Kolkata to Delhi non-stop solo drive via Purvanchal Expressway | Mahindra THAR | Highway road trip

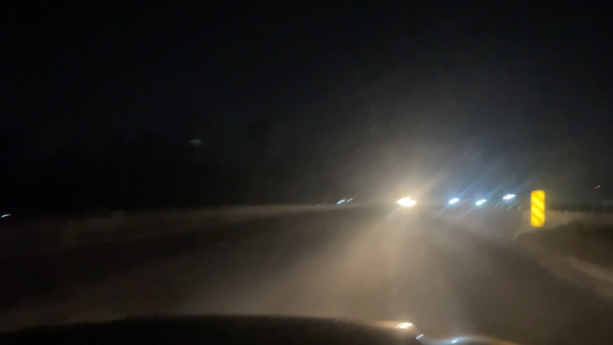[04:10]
बच्चे साथ में थे सुचा थोड़ा निरेश्ट हो जाएगी और अब इस सुबह हम लोग निकले हैं अभी धनवाद एरिया में ही है रोड अच्छा है ट्राफिक भी ठीक ही है बट इस रूट में रेफ्लेक्टर नहीं है तो रात में ड्राइव करने में थोड़ा अलर्� है
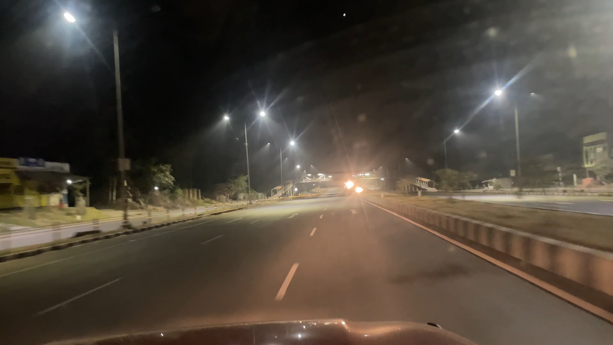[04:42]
यहां पर रिफ्लेक्टर में लगे हुए है रोड पर लाइट्स भी है
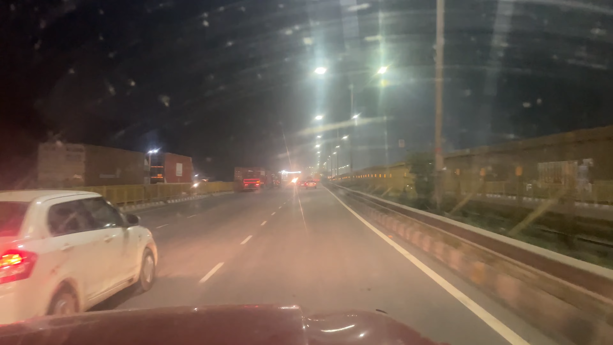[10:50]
आगे हम लोगों ने फरिदावाद की और जाने के लिए पलबल का रास्ता ले लिया जिसमें बहुत ज़्यादा ट्राफिक था और अभी रात के सारे ग्यारे बज रहे
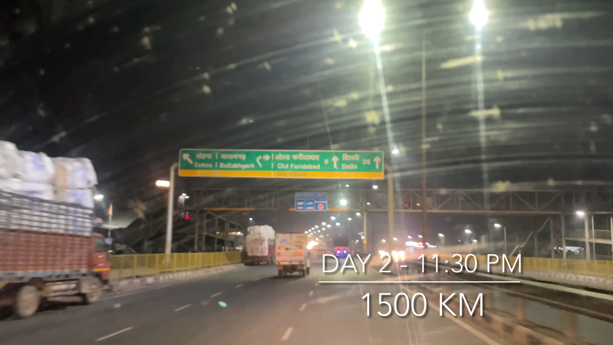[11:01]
हैं और हम लोग दिल्ली एंटर करने वाले हैं और फाइनली हम लोग पहुंच गए